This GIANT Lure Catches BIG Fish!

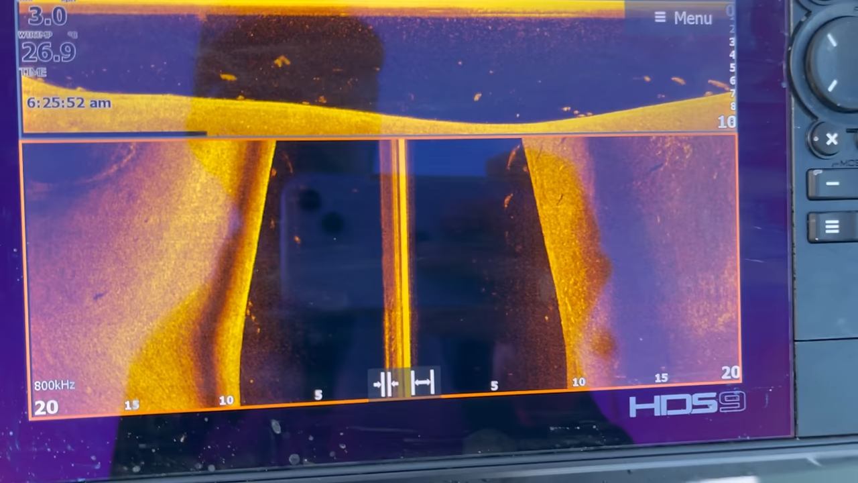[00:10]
all right just scanned up a fair few barra on the sounder here and and I've actually got
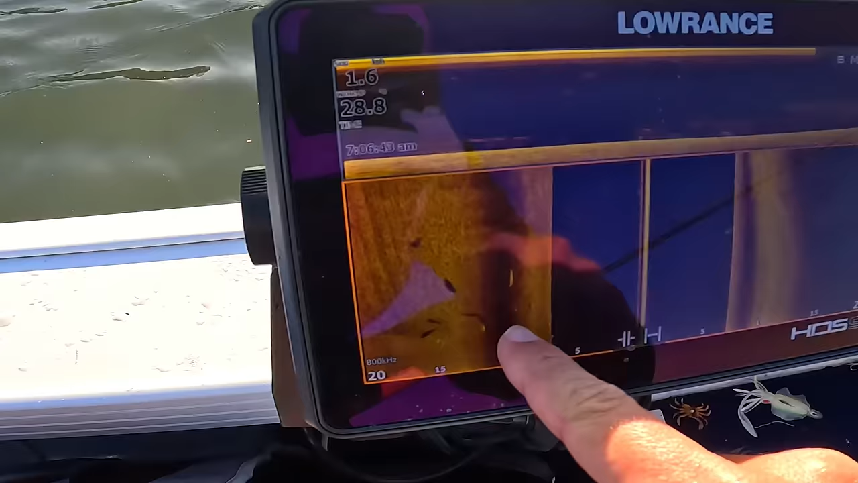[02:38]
sitting in the schools of bait on the bottom